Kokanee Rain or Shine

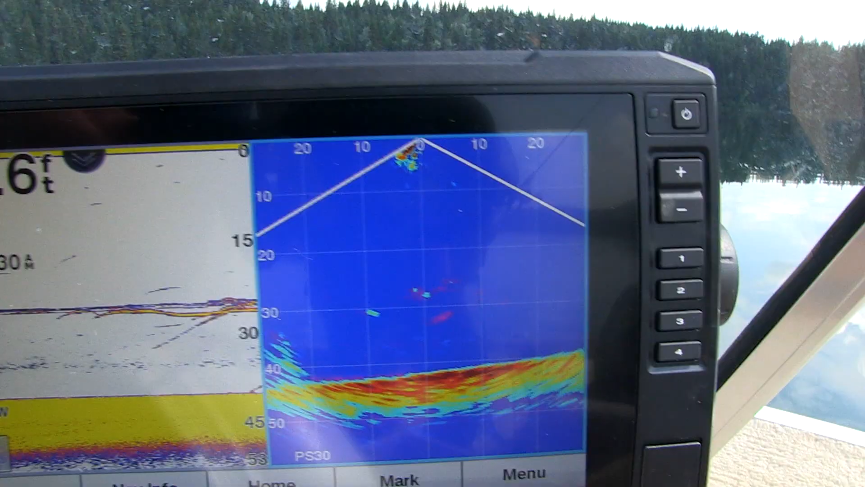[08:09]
You got kokanee driving down on you like crazy.
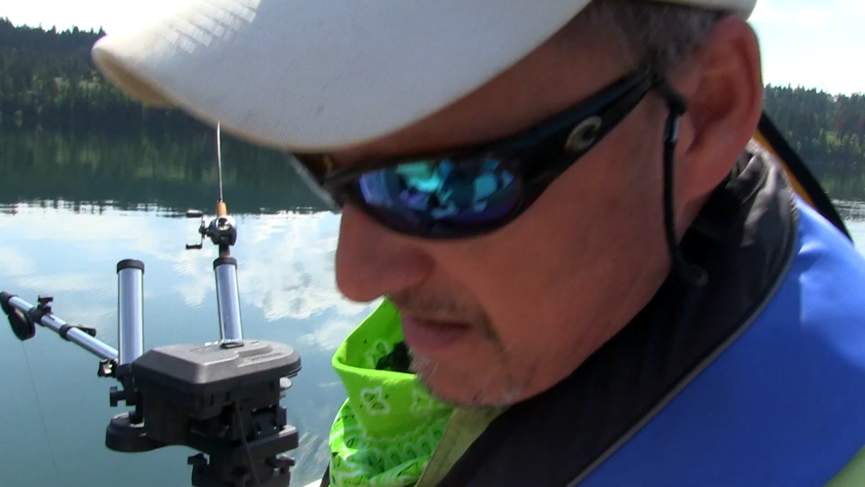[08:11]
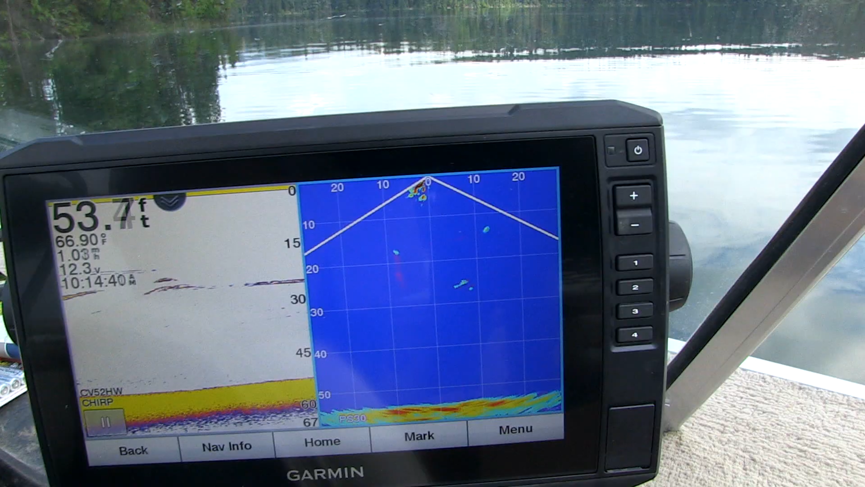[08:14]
On screen: water 66.90°F
We run a Garmin unit. It has panoptics on it. And it's just amazing because you get to see the fish's reaction to the boat going over them to the gear.